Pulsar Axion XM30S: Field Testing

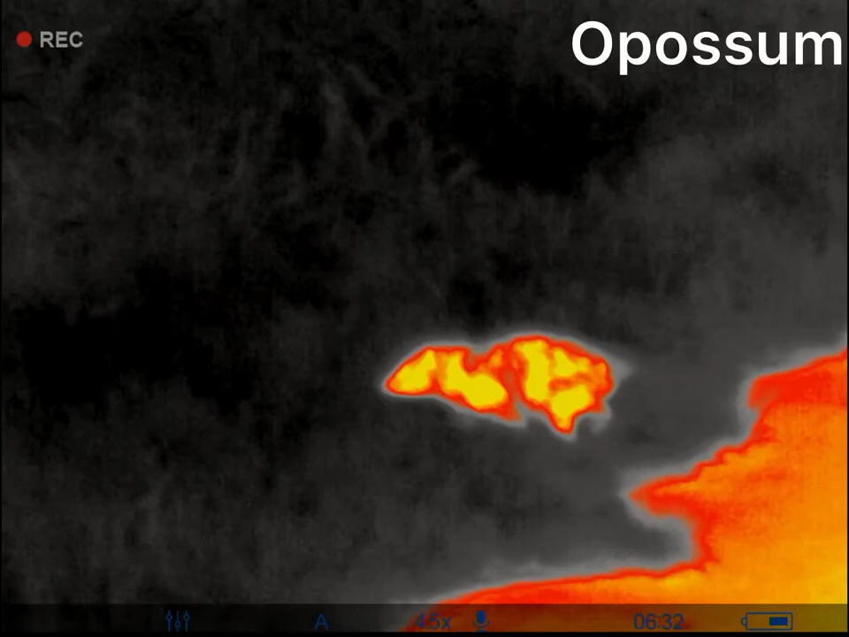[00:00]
even think I can catch him.
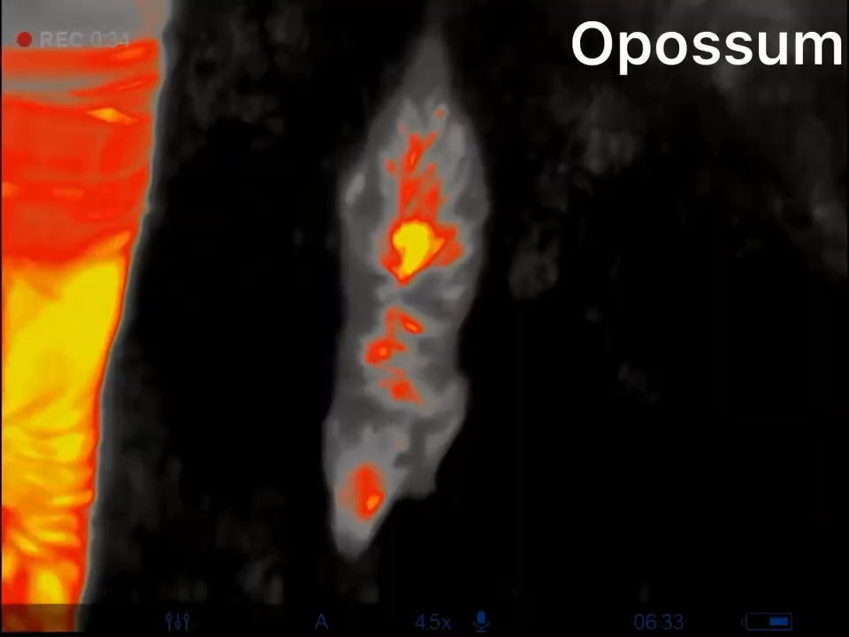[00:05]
Let him down.
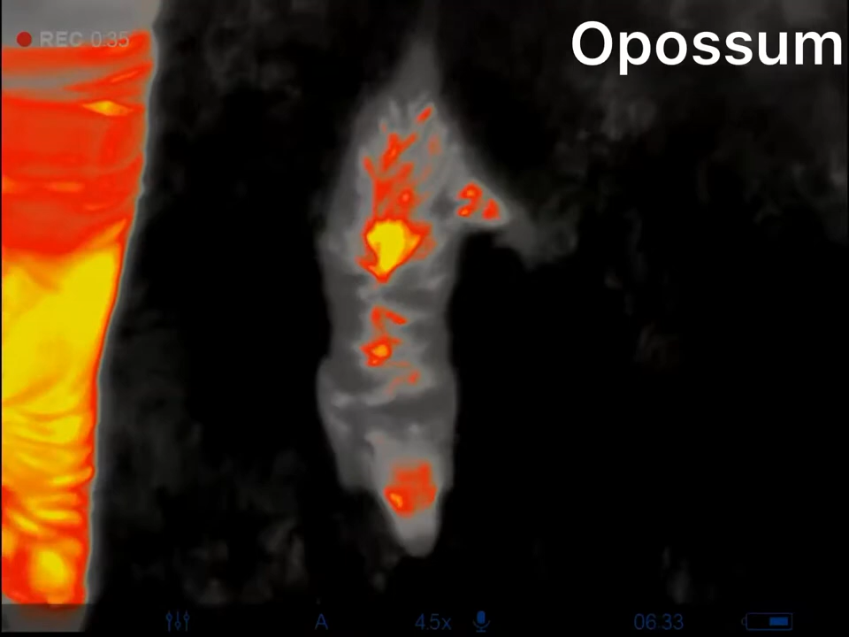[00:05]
Set him down. Just let him go? Yeah.
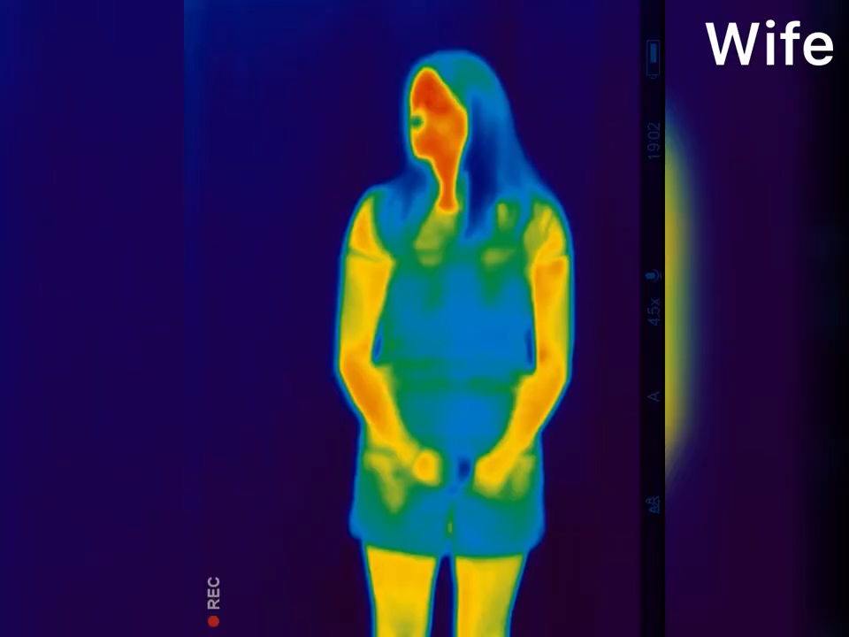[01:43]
All right, turn around or spin or all the way around.